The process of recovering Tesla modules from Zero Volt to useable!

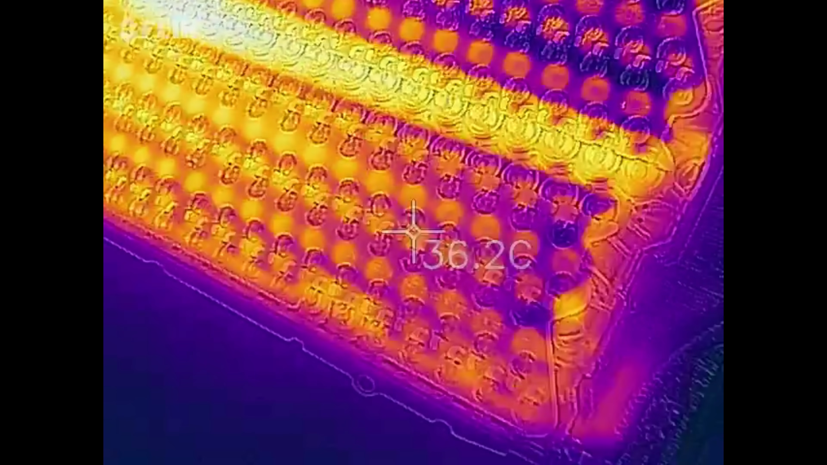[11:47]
On screen: spot 36.2°C
You lift up the plastic and you sort of get a better look.
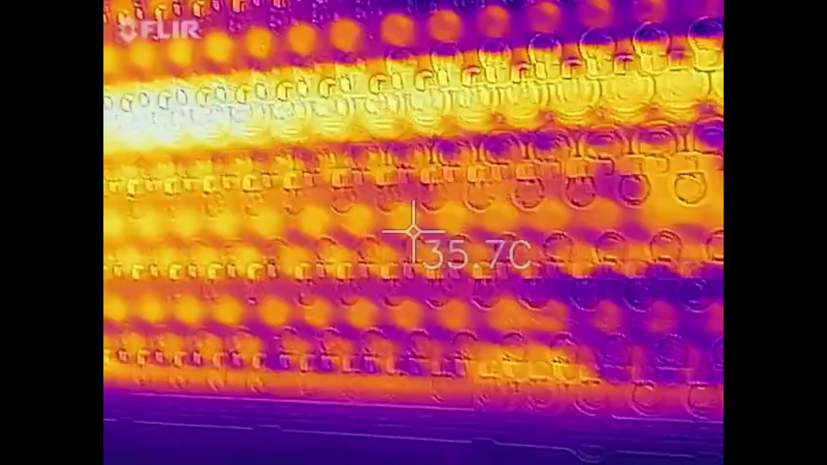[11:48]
On screen: spot 35.7°C
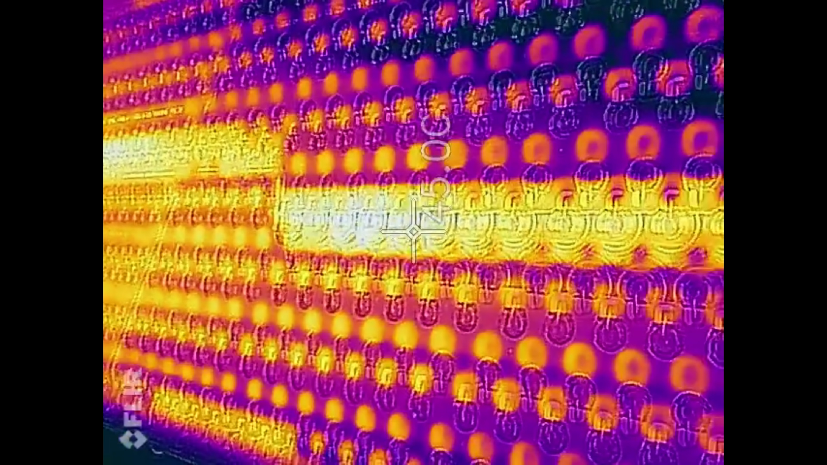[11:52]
There is some proper hot cells there.